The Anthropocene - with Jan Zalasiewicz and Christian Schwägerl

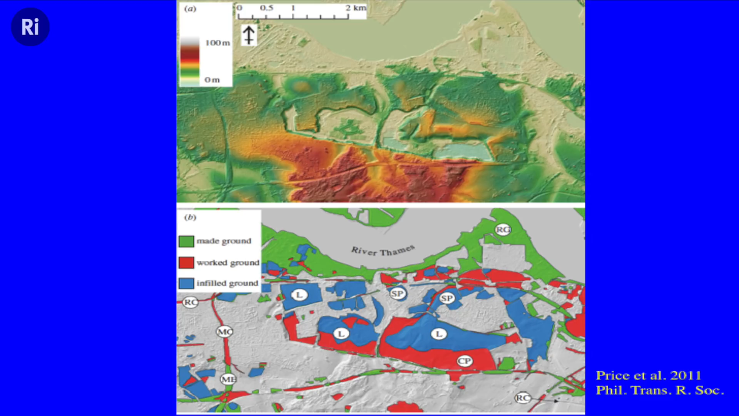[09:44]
That's London. That's not. We're probably on there somewhere. We go deeper to the ground by far than any animal.